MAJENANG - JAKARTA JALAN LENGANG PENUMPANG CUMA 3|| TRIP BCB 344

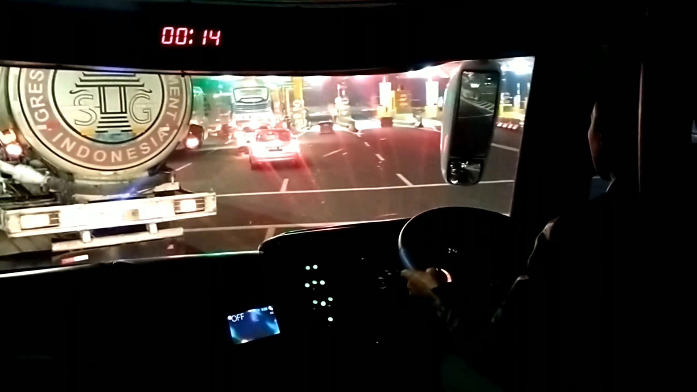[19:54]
nah depan kita ini adalah sinar jaya yang sedang melakukan tapping untuk
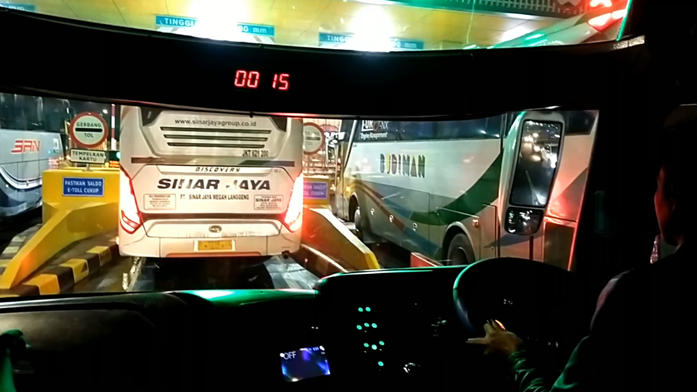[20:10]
memasuki pintu tol sebelah kanan kita masih setia ada bis Budiman cepat bis cepat Budiman BCB
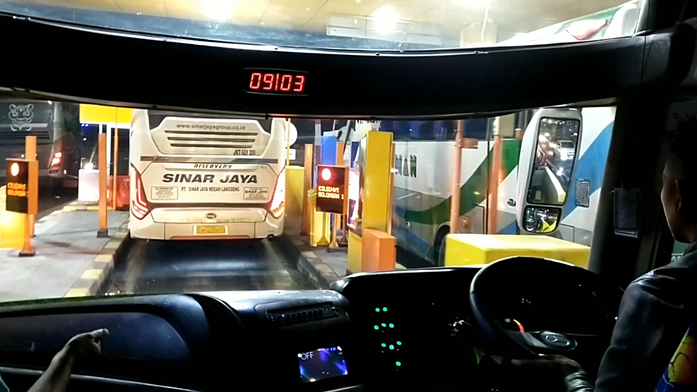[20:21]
jurusannya mana saya tidak kelihatan
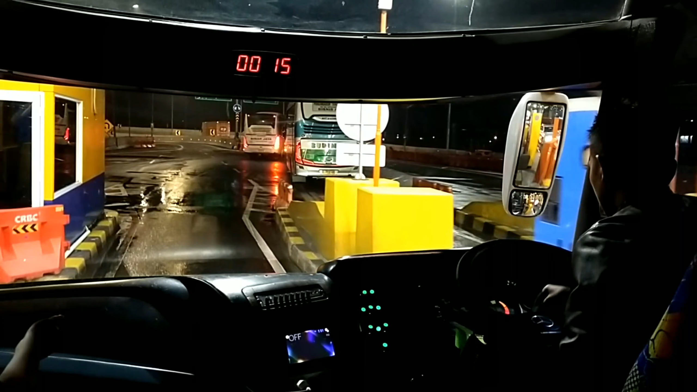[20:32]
kita memasuki antrian teping kartu itu masuk